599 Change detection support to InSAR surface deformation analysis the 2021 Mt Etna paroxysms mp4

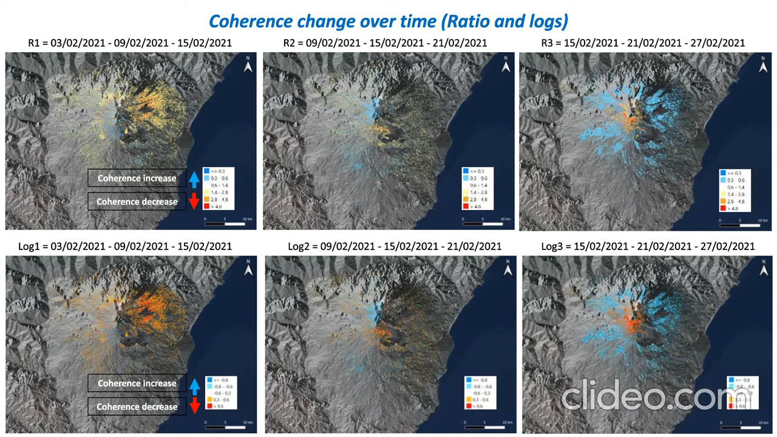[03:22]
the more we have very changes with the coherence and on the surface. So for example, in the crater in the center area, we have a lot of decrease of the coherence and progressively as we go to the slopes around the crater, we have an increase, a huge increase of the coherence both in the ratio and in the logs.